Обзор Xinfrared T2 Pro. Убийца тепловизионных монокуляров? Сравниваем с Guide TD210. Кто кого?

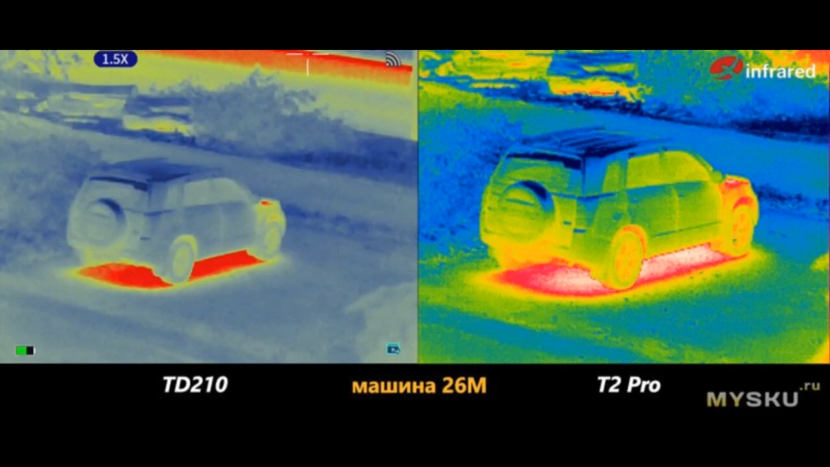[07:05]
Мобильное приложение от TD-210. Монокуляр TD-210 самостоятельное устройство, но изображение можно передавать на смартфон по Wi-Fi и записывать в память.
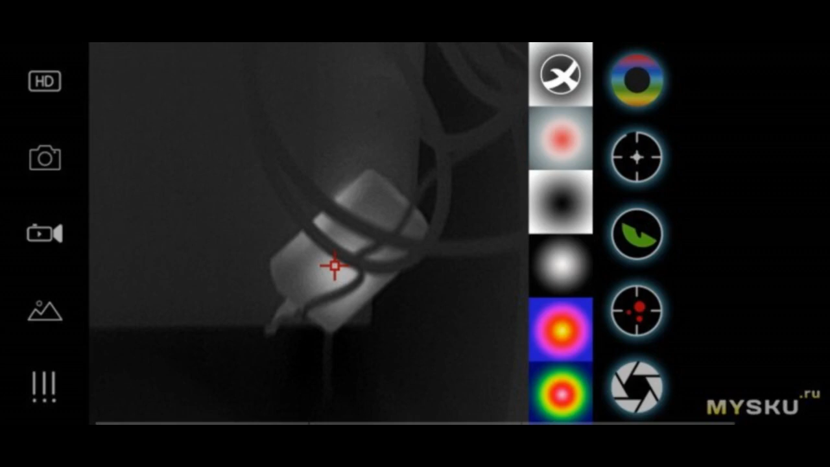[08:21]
HD высокой четкости. 2. Сделать фото. 3. Записать видео. 4. Открыть галерею. 5. Настройки.
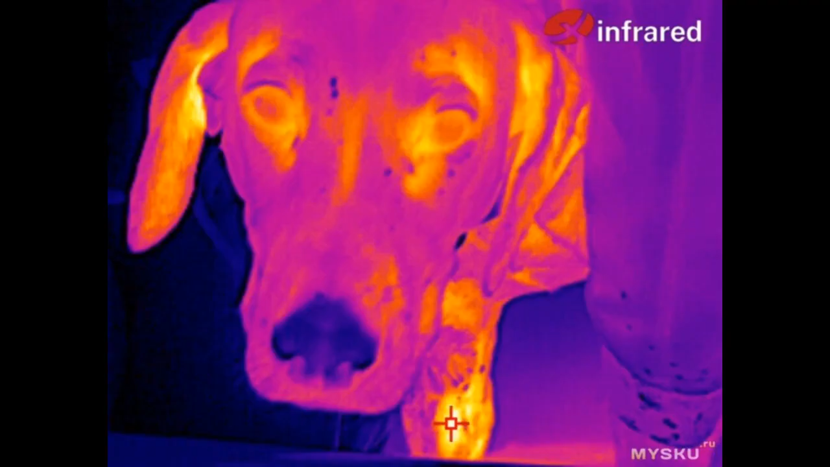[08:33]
В настройках найдете ползунки эмиссии, как включить измерение температуры, повернуть картинку, включить режим картинка в картинке, включить компас, погоду. Прицельные сетки.
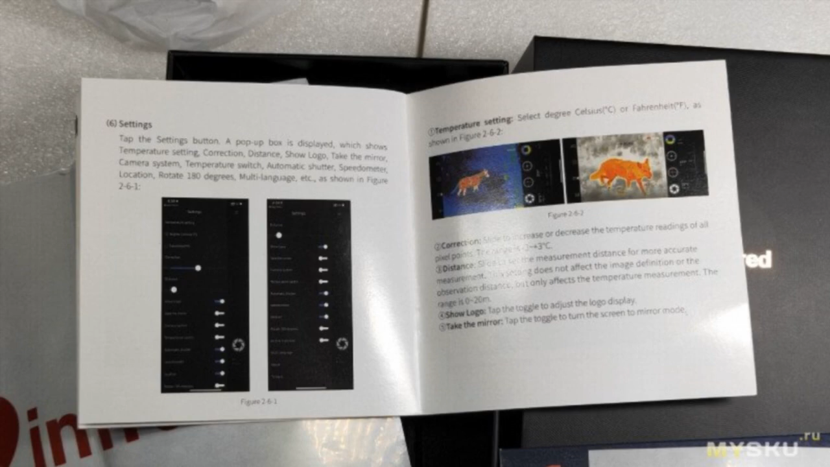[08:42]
А реализация неплохая. Прицельную сетку можно смещать по экрану как угодно. Пальцами или строго по вертикали и строго по горизонтали. Для этого нужно нажать на замок в центре выпавшего мини-меню и смещать сетку через стрелочки.
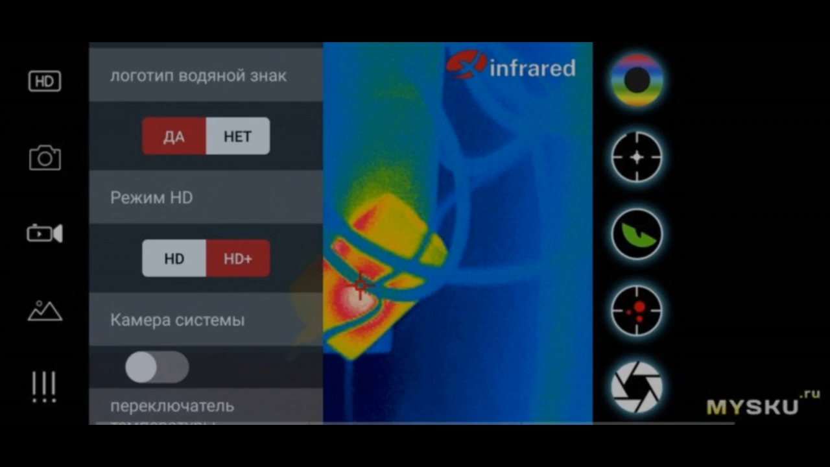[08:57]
При пристрелке архи необходимая вещь. Размер сетки увеличивается и уменьшается по желанию.
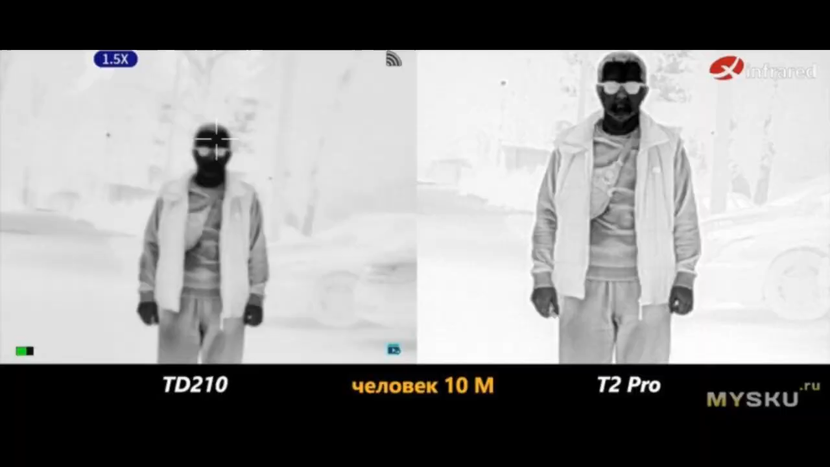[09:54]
Почему колесные пары по краям нагретые, а средняя пара холодная? Стервятник или гриф? Лицом к лицу с опасностью. Настоящий живой тигр.
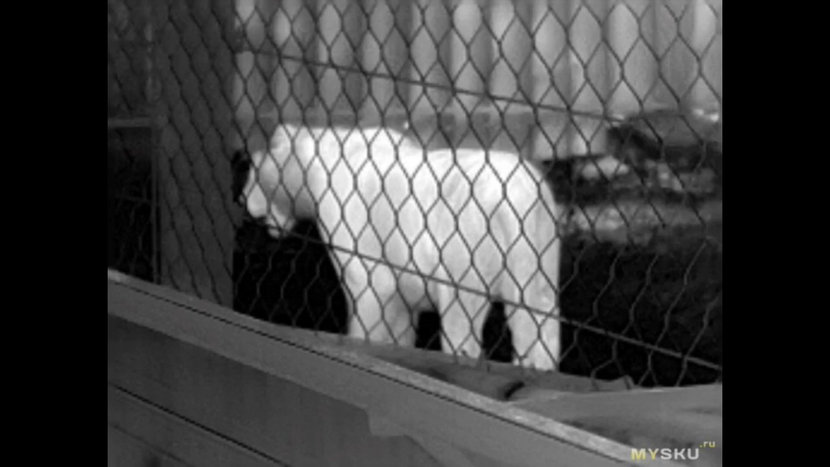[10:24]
Машина, 26 метров. При лобовом сравнении Т2 Pro выдает картинку с более узким полем зрения и объект виден более крупно, чем через TD-210.
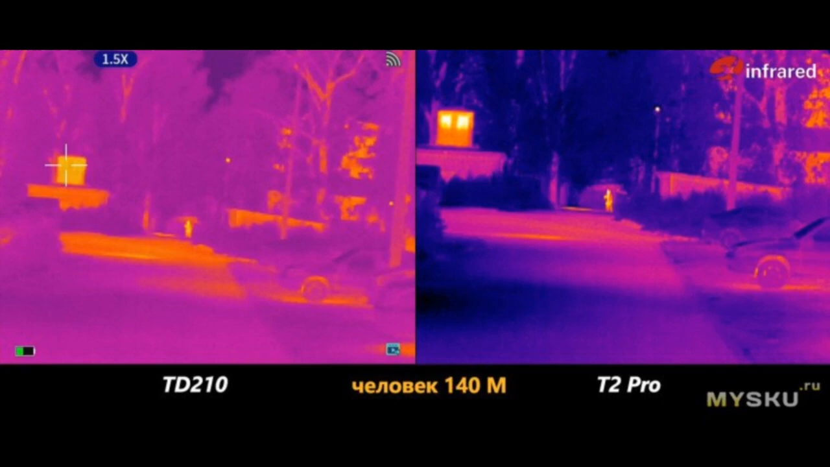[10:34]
Объясняется это оптикой. В Т2 Pro стоит более крупный и длиннофокусный объектив, чем у TD-210.
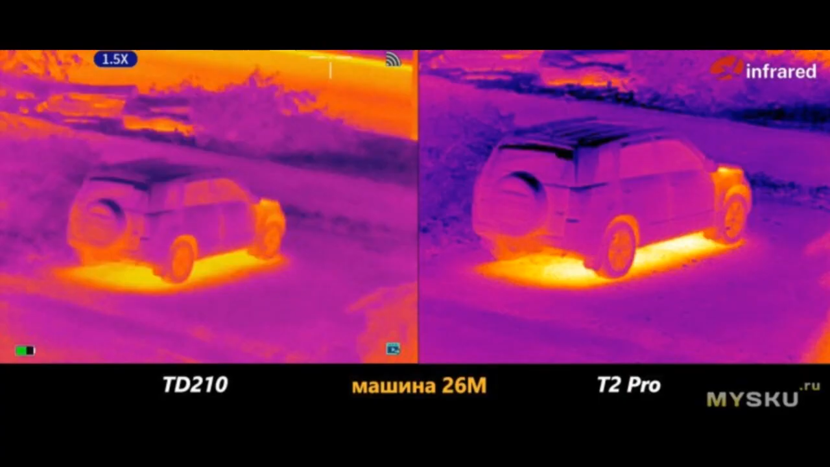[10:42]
Еще один важный бонус у крупной оптики это хорошая четкость и детализация. Палитра горячей белой.
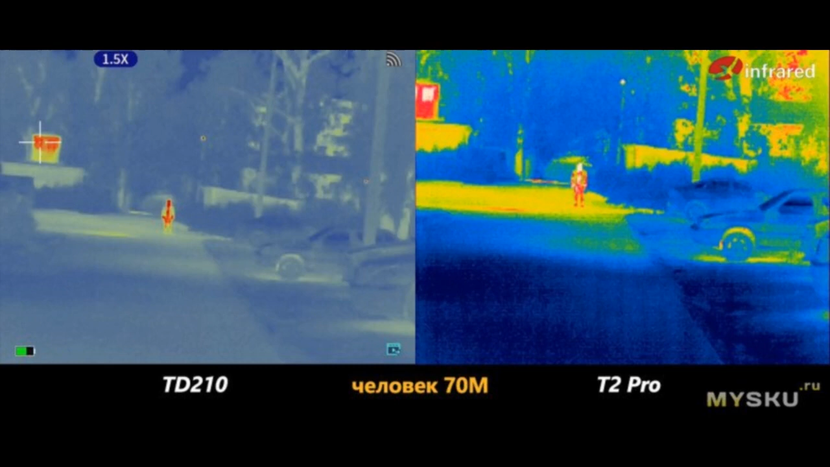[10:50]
Палитра горячей черной. Палитра горячей красной. У Т2 Pro сумещена с высококонтрастным режимом. Палитра железной серой. Палитра синяя-желтая красная. Человек, 5-7 метров.
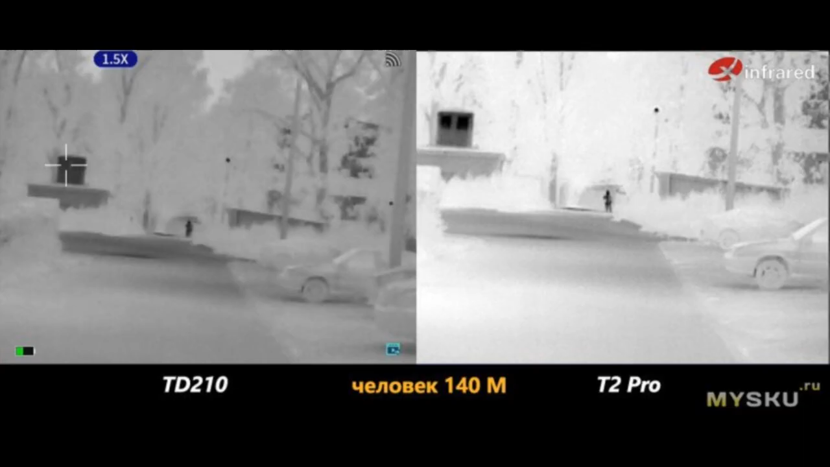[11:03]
Палитра горячей белой. Палитра горячей черной.
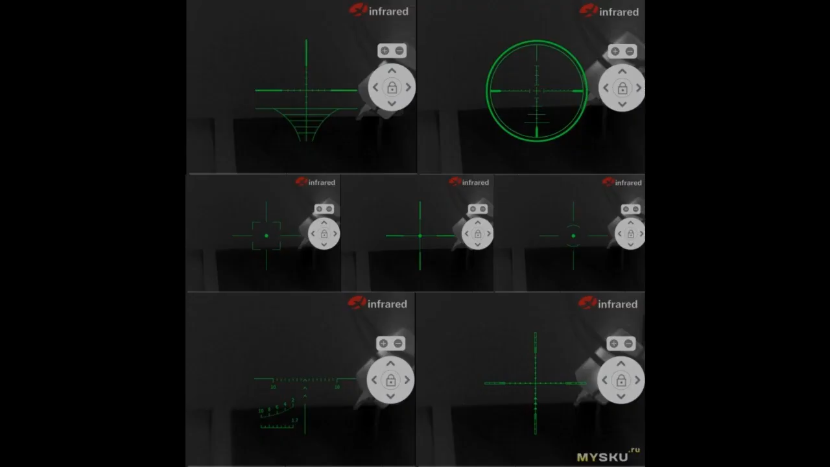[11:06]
Палитра горячей красной. У Т2 Pro сумещена с высококонтрастным режимом. Палитра железной серой. Палитра синяя-желтая красная. Человек, 25 метров. При отдалении от объекта картинка через TD-210 постепенно теряет высокую контрастность.